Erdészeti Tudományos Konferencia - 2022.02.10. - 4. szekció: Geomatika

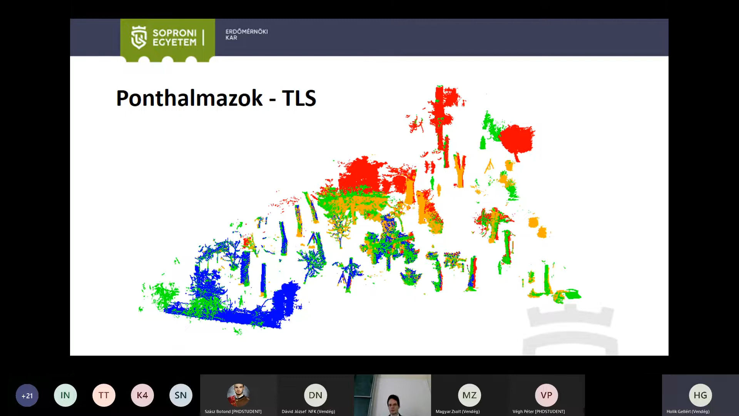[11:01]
Ugye a regisztráció után látjuk, hogy egy-egy fát, azt általában 2, valamikor 3 helyről, 3 irányból is föl tudunk mérni, vagy fölvettünk ennél a munkánál.
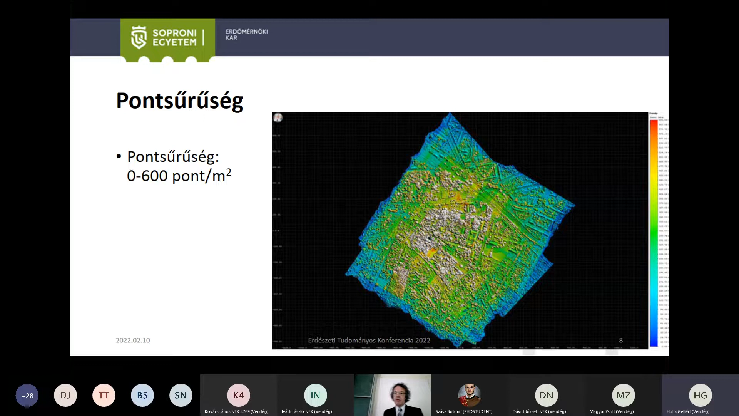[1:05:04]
a fehér területek ott 600 fölötti pont per négyzetméter, tehát nagyon nagy pontsűrűségű felmérés valósult meg. Ugye említettem a szerzőtársak közül Szloboda Tibor szakdolgozót, ő neki a szakdolgozatában részben ez volt a feladata, hogy a pontfelhőnek a webes megjelenítését megvalósítsa.
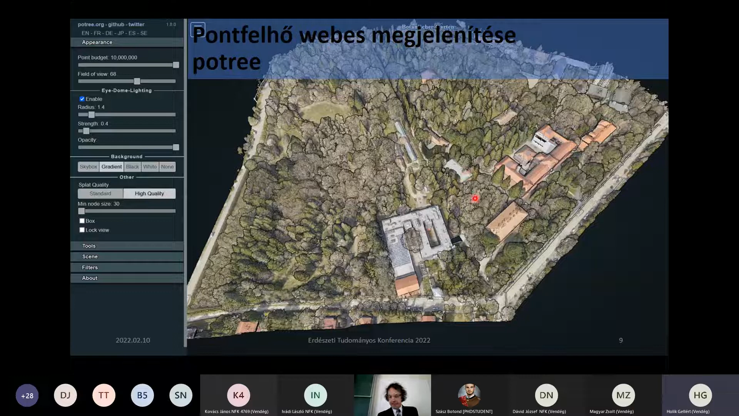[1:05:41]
Ugye itt a légifényképeknek a színeivel van színezve, és talán itt egy metszetten jobban látszik, hogy ez a nagy pontsűrűség mit is jelent.
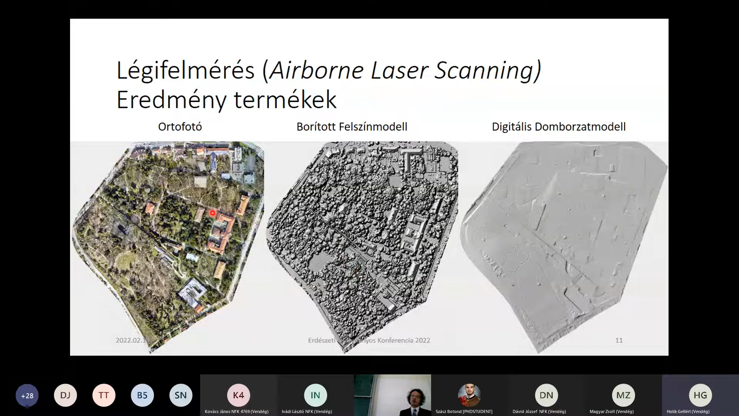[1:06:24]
ortofotómozaik, egy borított felszín modell és egy digitális domborzat modell is. Ennek ugye részletét lehet látni, itt ugye a sportcsarnok, szintén ugye a platán és a green épületei vannak, valamint ugye itt lehet látni a domborzat modell. Tehát ez a domborzat modell ugye az egyes utak kivehetők rajta,
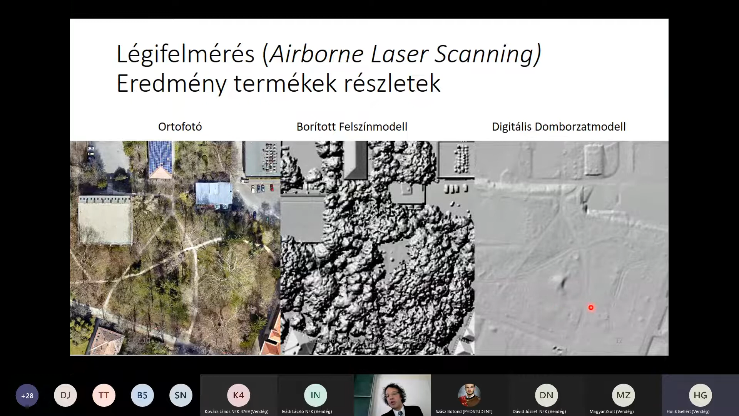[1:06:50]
itt a kút, volt kút mögötti kis dombocska kivehető rajta, tehát a légi felmérés tényleg nagyon részletes volt.
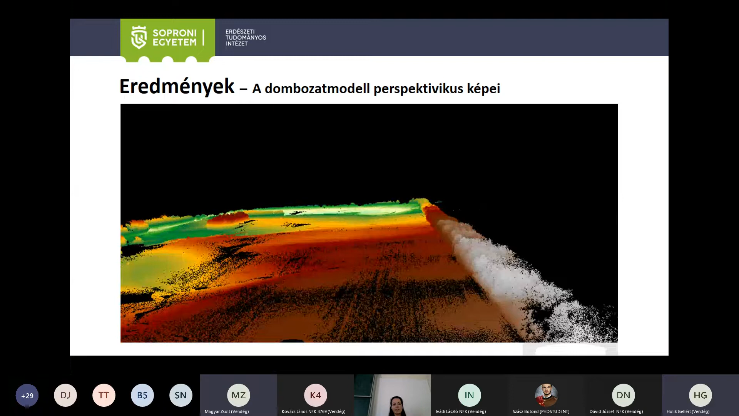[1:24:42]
használatával jól látszik a domborzat, mi volt a területen. És itt így az ERTI-nek, vagy a mi részünknek a feladata végül is így befejeződött, és ezt meg természetesen szakmai jelentés formájában a gazdálkodó megkapta a termőhely feltárás eredményeivel együtt,
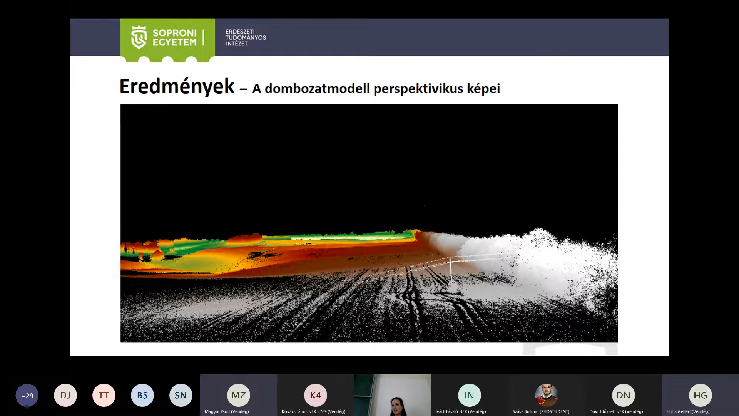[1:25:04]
és jelenleg pedig az agrárerdészeti bemutató terület már a rendszer, a fafajválasztás, a növényzet, cserjék, gyógynövények kiválasztása zajlik. Köszönöm szépen a figyelmet!